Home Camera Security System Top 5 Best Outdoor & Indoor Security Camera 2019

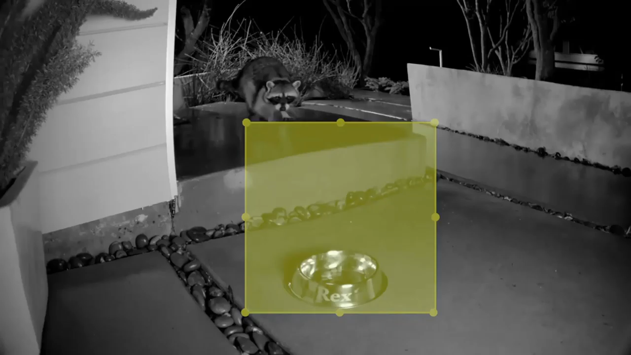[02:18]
also possible to record footage in high definition thanks to 720p and 1080p
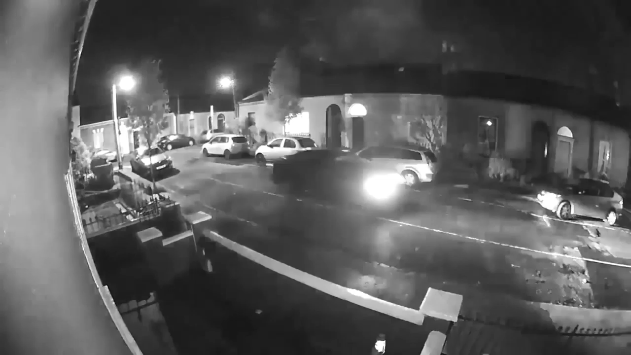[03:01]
button and speak into your phone sound will then come out of a small speaker on the device although it's really not very loud even on maximum setting night vision mode allows you to record footage in the dark while his own editor enables